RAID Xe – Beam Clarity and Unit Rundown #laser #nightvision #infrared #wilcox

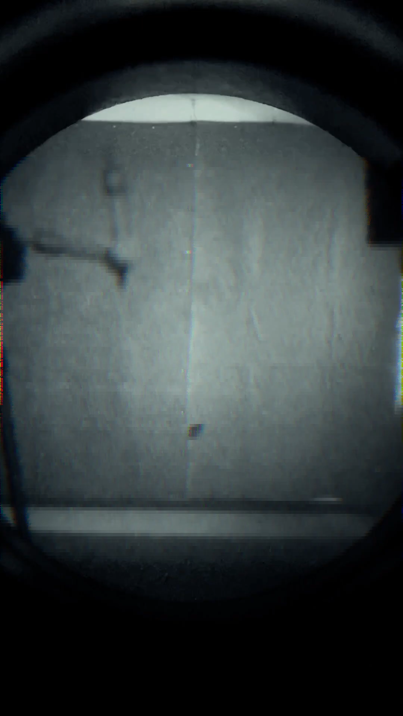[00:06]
The VIXEL allows us to cast infrared light out to distance with the ultimate in beam clarity.